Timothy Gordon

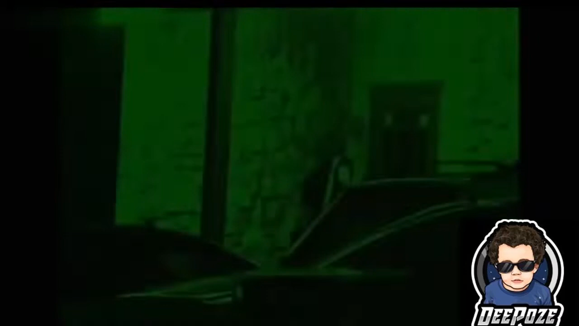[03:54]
Agents soon catch the companion from prior surveillance, Chris Cliffs, as he arrives with his guitar. Once inside, the two become very comfortable.
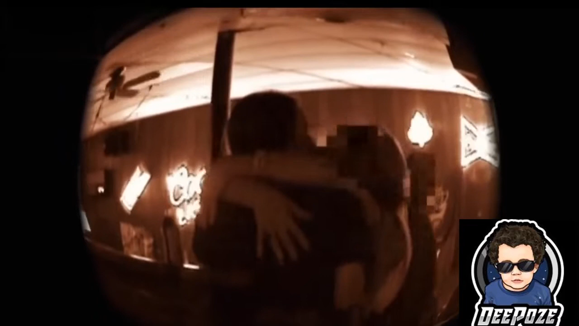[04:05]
They hug and kiss like teenagers after the prom.
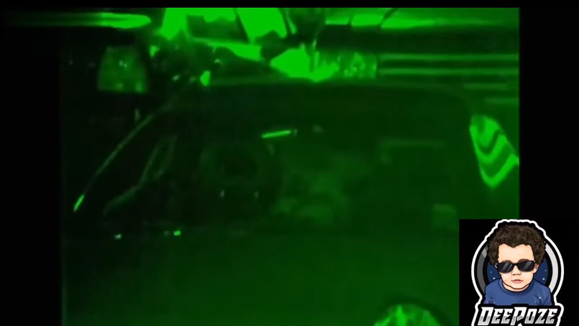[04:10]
With their engines revving, the couple retire to the parking lot for a makeout session in the companion's car. Apparently needing more room for their affection, the pair move their party to a nearby alley for some voyeuristic thrills.
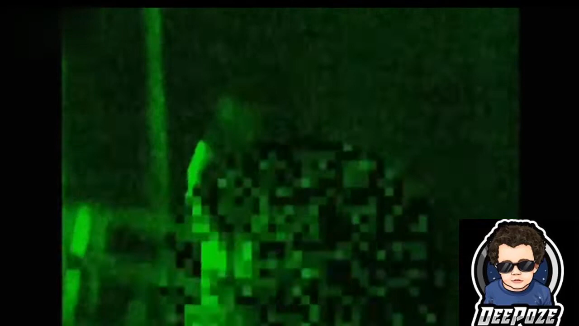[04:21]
With the companion now satisfied by the suspect's exhibition,
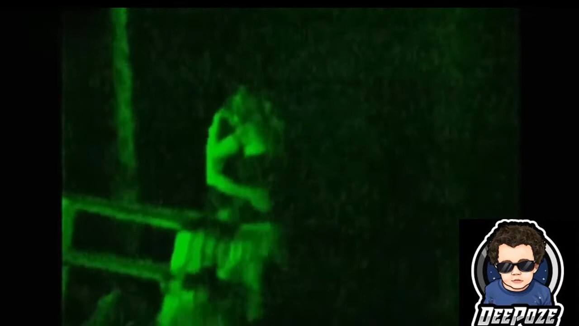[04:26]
the couple part company for the night.
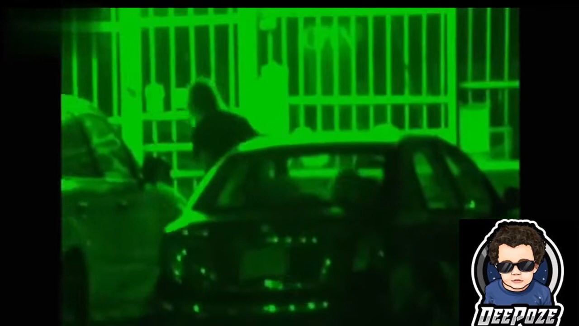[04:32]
The suspect heads home, and Cliffs re-enters the bar, ending this day of investigation.